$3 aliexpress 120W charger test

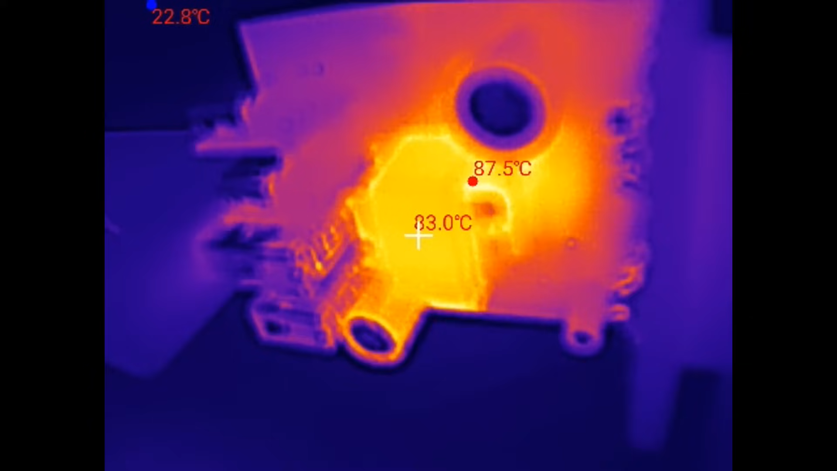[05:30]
The transformer is about 87 degrees Celsius.
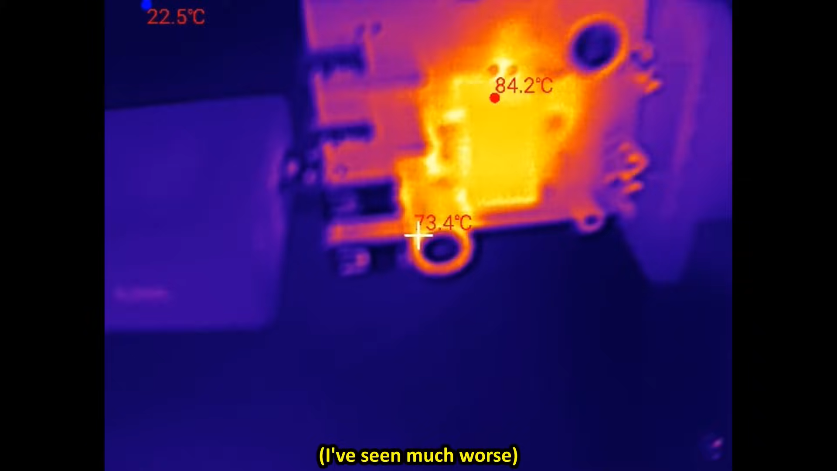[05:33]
On screen: spot 73.4°C, max 84.2°C
Quite hot. This electrolytic capacitor. The synchronic circuit fire 97 degrees Celsius.
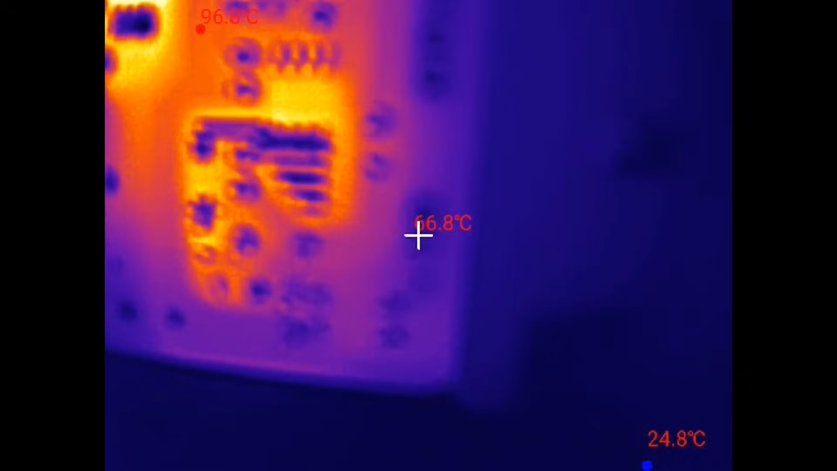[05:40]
On screen: min 24.8°C
And the switching chip 83.
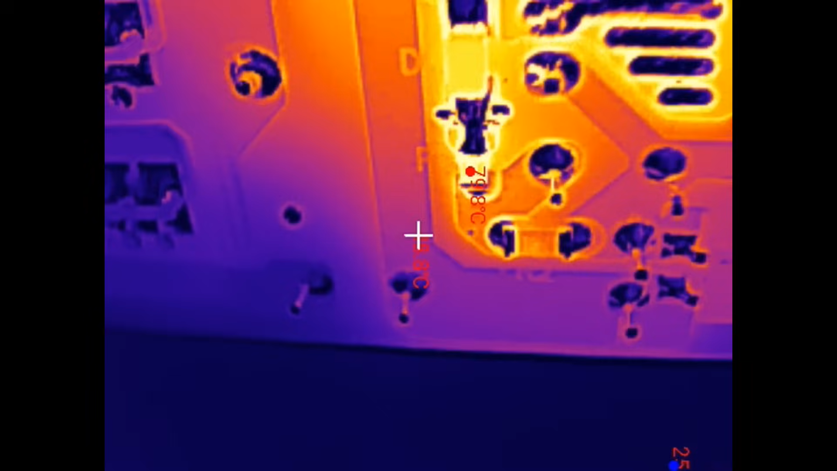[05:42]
Also the resistor in the snubber network is getting hot and the diode.